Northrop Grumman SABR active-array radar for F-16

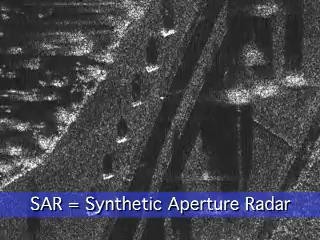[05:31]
allows accurate ground target location at long ranges for positive identification.